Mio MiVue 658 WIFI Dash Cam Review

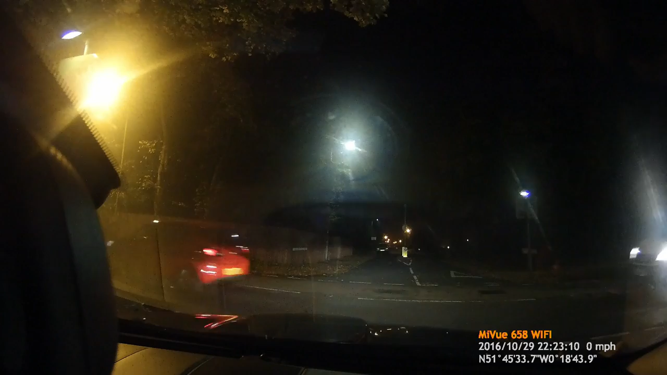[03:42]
unfortunately that does mean sacrificing the WiFi option as we mentioned earlier. The WiFi option is a very useful one and once set up with the free Mi View app available on both Android and iOS, in the event of a collision the camera will automatically send a 20 second clip to your phone, providing you are still in range of the camera of course.
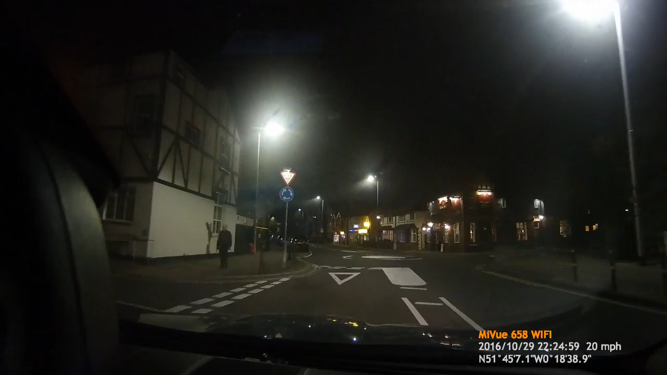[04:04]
With the increasing use and visibility of dash cams, the WiFi option does remove the worry of the dash cam being stolen in an accident by a third party trying to cover up their transgression, as you will have already been sent the evidence.